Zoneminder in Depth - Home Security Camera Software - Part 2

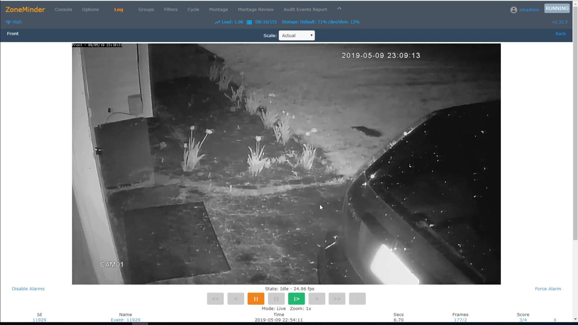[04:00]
In this case, I want to record every single motion that gets detected in here. Over in the Zone section, I've created a zone that encompasses this entire area.
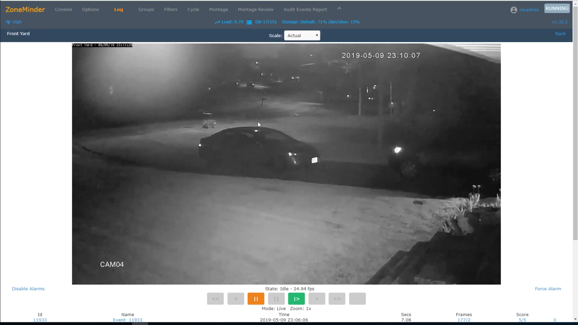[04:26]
This is my neighbor's driveway. I also don't want him leaving and entering his driveway to trigger events.